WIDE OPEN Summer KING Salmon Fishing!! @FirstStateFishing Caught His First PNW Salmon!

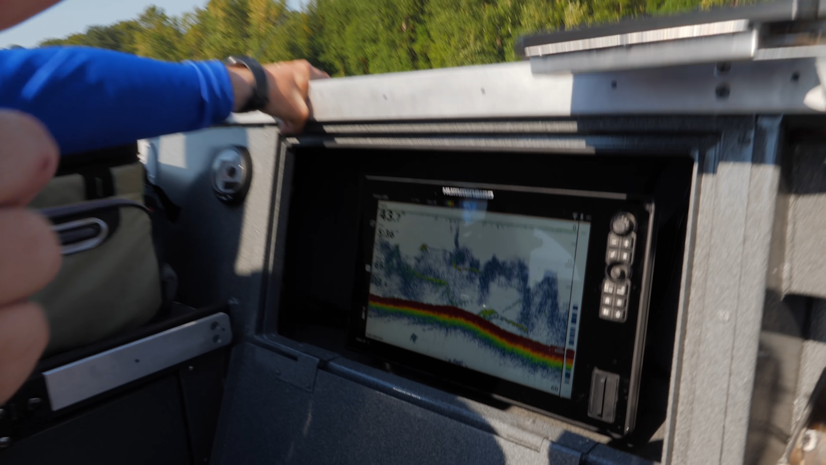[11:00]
So addicts, if you look right here on the hummingbird, this fish was up here suspended at like 17 feet and he came down and bit one of our flashers that was down here at like 25, 30 feet. The fish followed it, went all the way down, bit, and then didn't hook up.
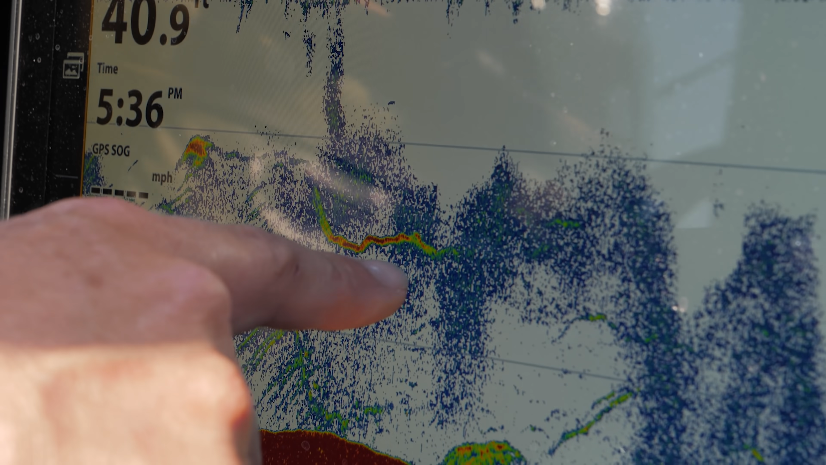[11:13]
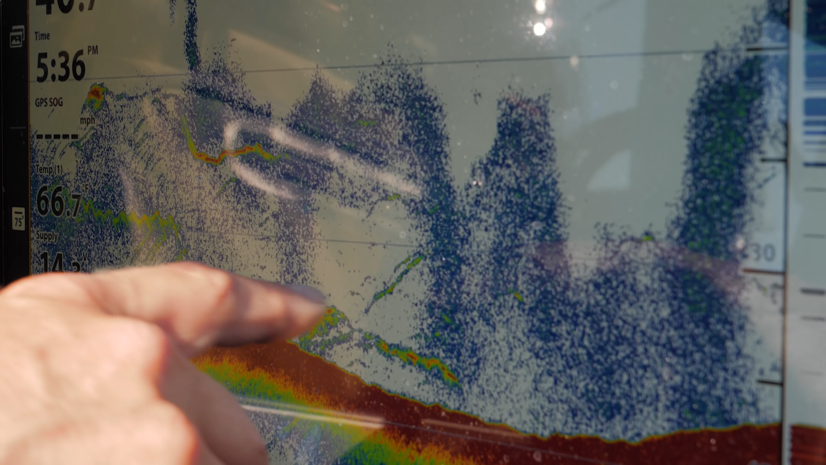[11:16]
And then you can see there's another little pile of fish right there off of that ledge. In the hands, up. Sean, that's you. Here, give me the camera.